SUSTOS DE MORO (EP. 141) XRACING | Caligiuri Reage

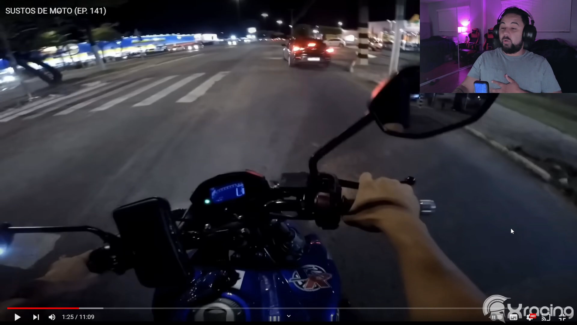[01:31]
Uia! Eu sobro, o sinal tá fechado, meu filho.
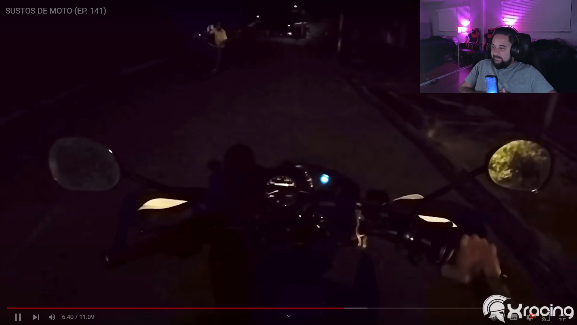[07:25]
Foi isso? Olha o moleque que eu de motodão, mané.
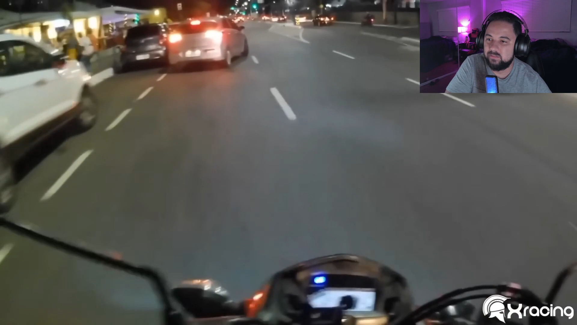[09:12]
Pá da puta! Opa aí, família, o cara, porra, velho. Na moral, velho. Até me desanimei agora, velho. Como é que o cara dá uma freada dessa aí, velho? Porra! Coração aqui agora gelou, velho. Na moral. Eu nem esperava que esse cara ia fazer essa freada aí. Sono, mas ainda tem mais.